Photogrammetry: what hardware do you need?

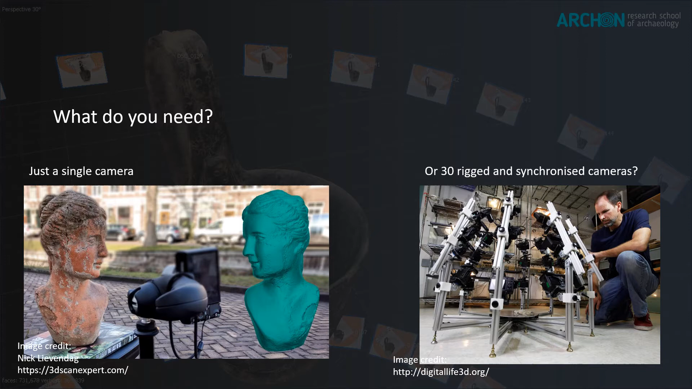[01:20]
Of course this comes at a cost but it enables you to greatly increase the speed of recording and reduce the cost of human work hours. With a large rig you can also shoot moving subjects like people or animals.